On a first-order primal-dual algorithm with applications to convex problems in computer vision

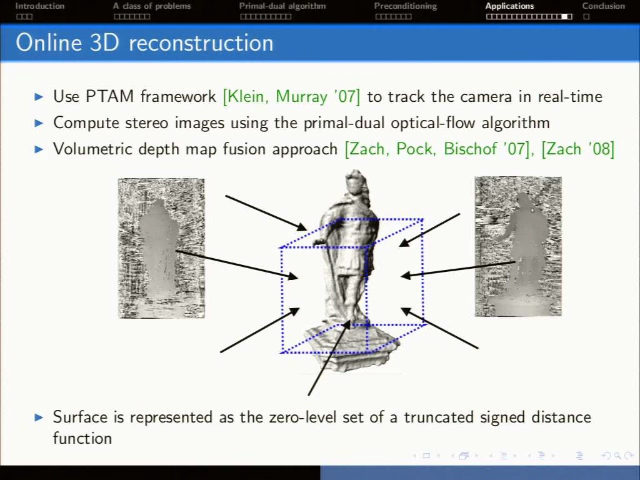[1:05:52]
So what we do is we use the PTEM framework of Klein and Murray to track the camera in real time. And we, based on the keyframes provided by PTEM,
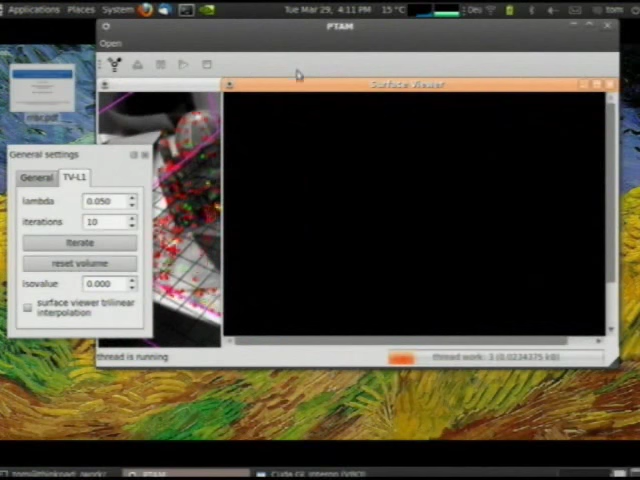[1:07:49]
sometimes it will stop because computing on the GPU blocks representing something on the screen.
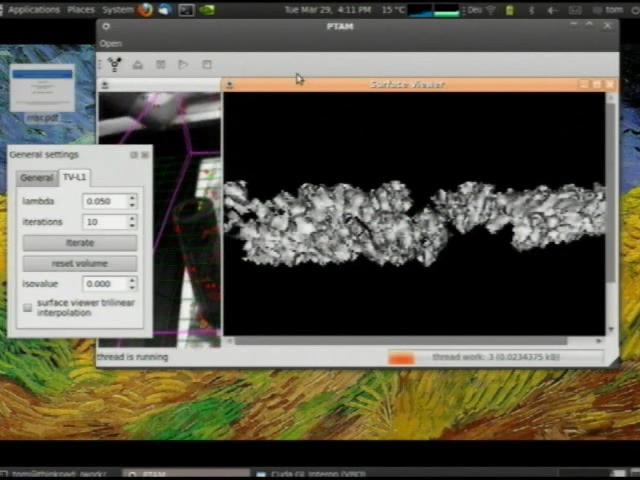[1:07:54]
So now, while you're moving, it starts to reconstruct. Okay, this still. The 3D scene here. Okay, here we go.
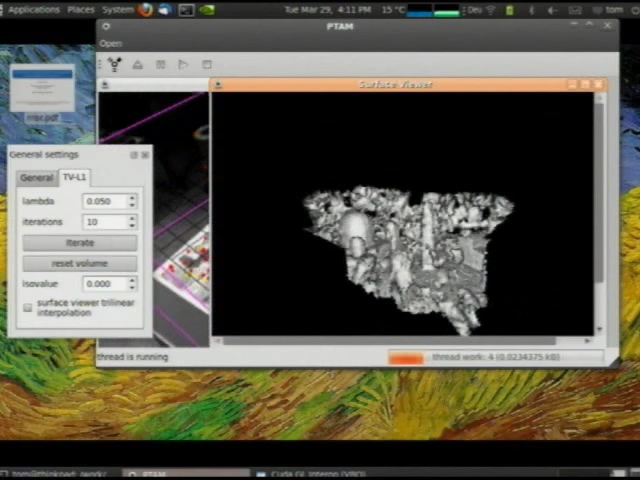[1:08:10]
And when it gets more input data, more keyframes,
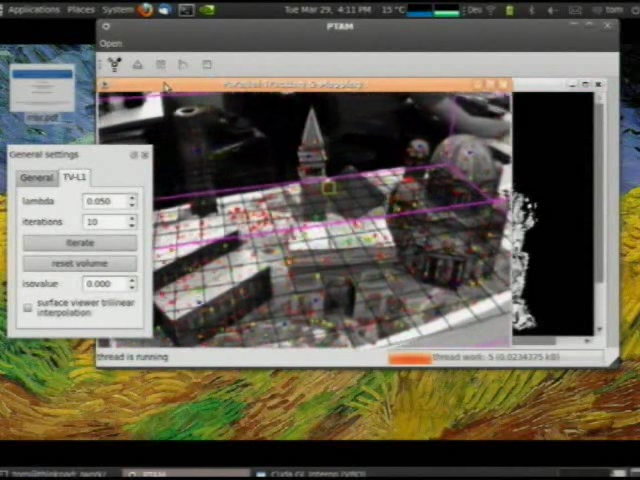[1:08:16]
you can compute more range images, and the TVL1 regularization is computed on the GPU while new range images are constructed. So if I think it's too noisy, then I can decrease the regularization parameter here, and then it should be a little bit cleaner. I also can have a better surface interpolation. It looks nicer. So in here you see the fretwork. So it gives the GPU much work to do.
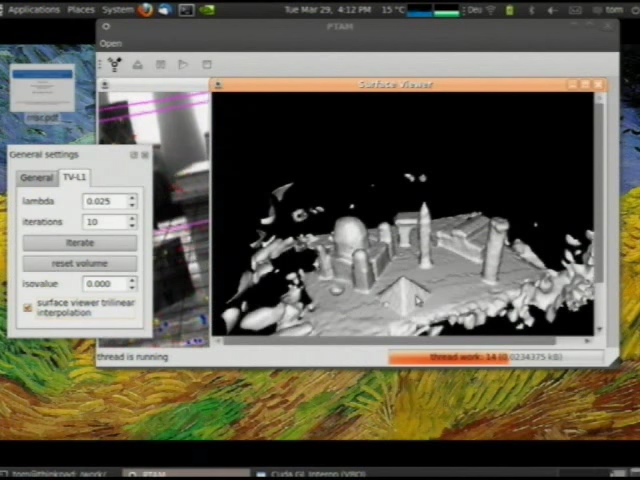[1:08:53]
And this bar shows how many range images are still to process. So and it can deal with cone cavities, as you can see, like this door here, Brandenburger Tor.